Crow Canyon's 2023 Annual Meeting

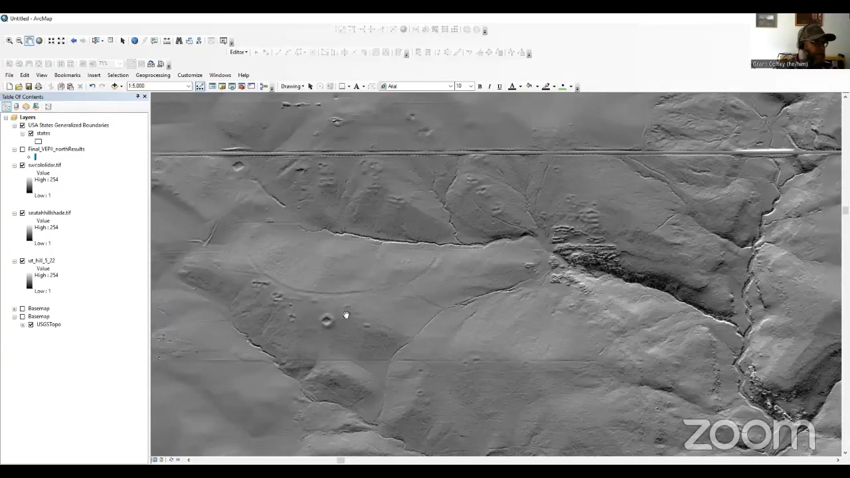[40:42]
This is a Harlan Great Kiva site. This is the Belt Loop Road. You can really see how a lot of this stuff shows up really well on the LIDAR data. A number of these things we had already mapped as part of our work out at Goodman Point, Goodman Point Pueblo, all of these smaller habitation sites up in here. We also had this section of a road called the Goodman Point Belt Loop Road mapped as part of our field work, but one thing we didn't ever recognize or map was this other roadway that's also kind of a belt loop that comes right through here and connects to Goodman Point Pueblo.
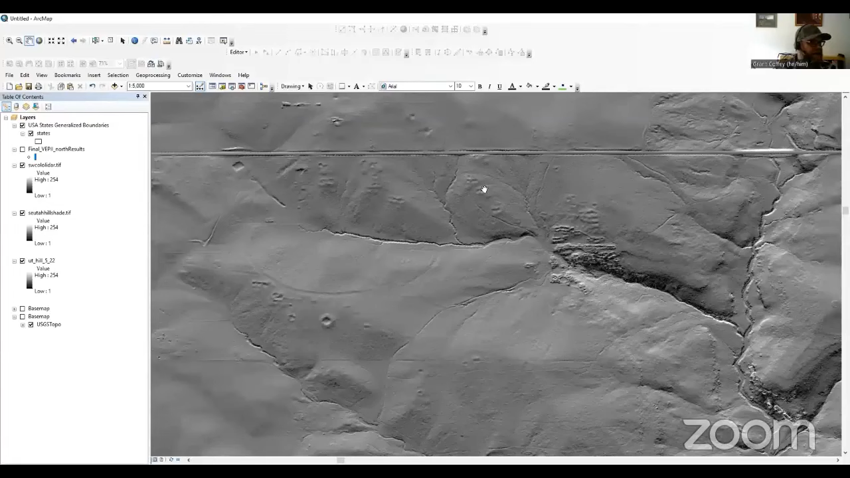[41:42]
and specifically things like additional roadways or trails that can be very hard to detect on the landscape when you're just standing out there, but really show up well on the processed LIDAR imagery. So that's one thing that we hope to do.
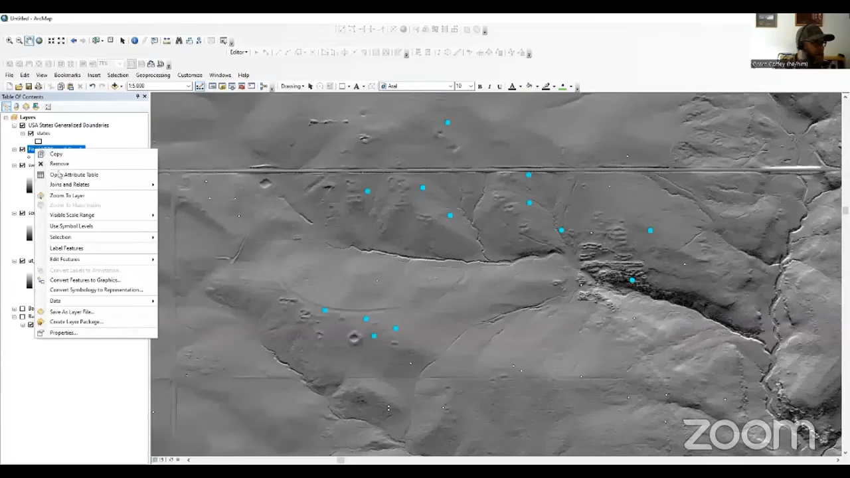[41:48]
Zooming back out, there'll probably be about 180 sites that we'll want to reassess
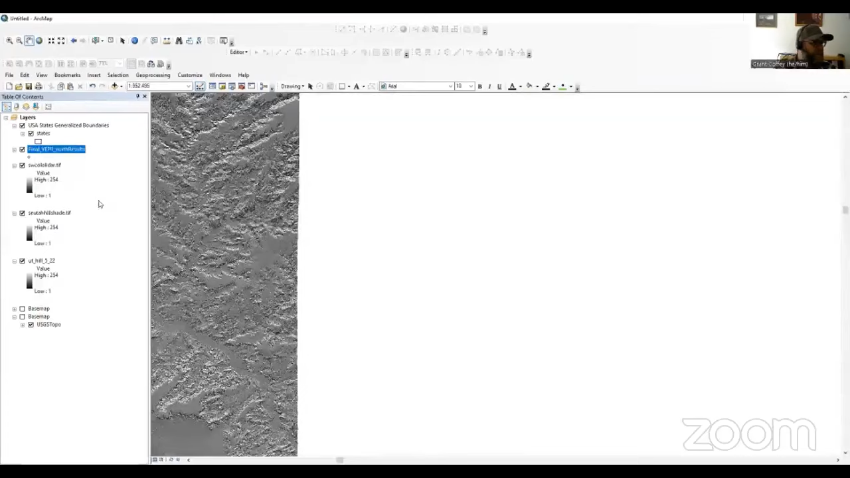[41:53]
for things that show up on LIDAR that aren't part of the record.